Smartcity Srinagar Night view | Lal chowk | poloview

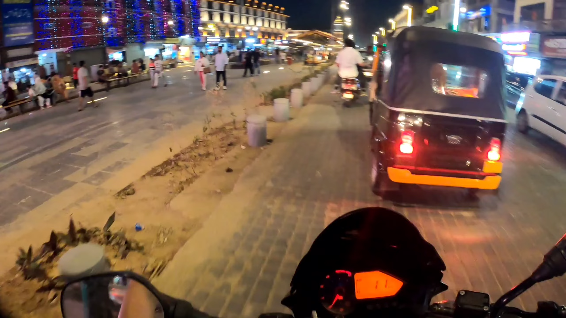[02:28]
देखो फ्लोर लाइट्स लगाई गई है। लोगों की बहुत भीड़ है यहाँ पे लाल चौक वहाँ पे।